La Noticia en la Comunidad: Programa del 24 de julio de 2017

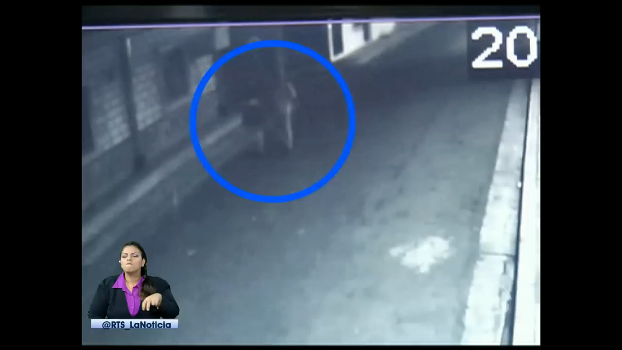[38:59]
Los dos sujetos merodean el sitio por varias ocasiones la madrugada del 13 de julio,
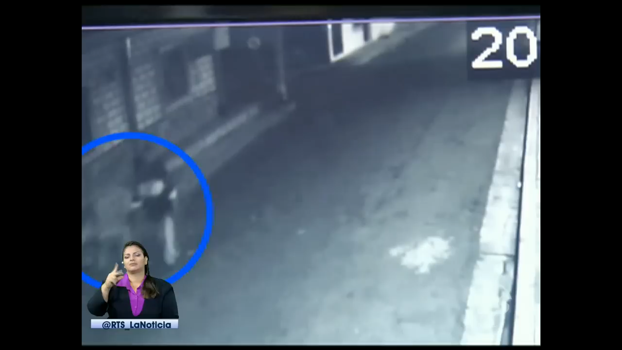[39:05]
entre las 3:30 y 3:45, que cometieron el atraco.